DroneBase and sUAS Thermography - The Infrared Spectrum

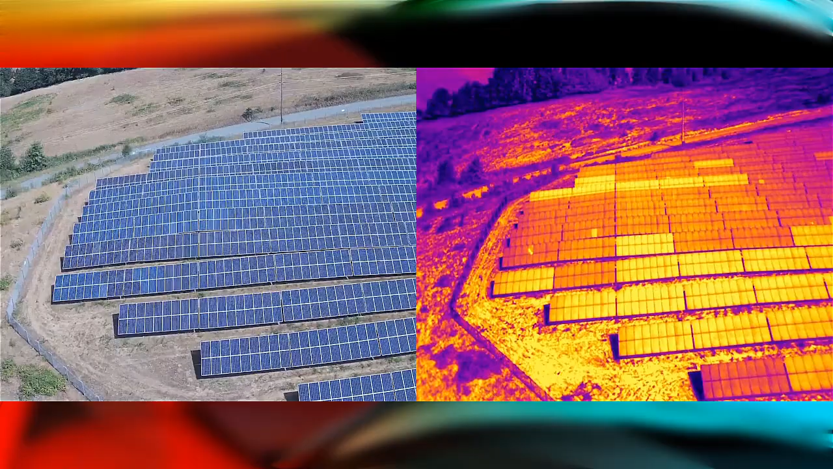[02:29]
You increase the range. What happens to your measurement field of view? And how do you plan your flight so that you know that you're going to be able to measure what you want to measure from that far away?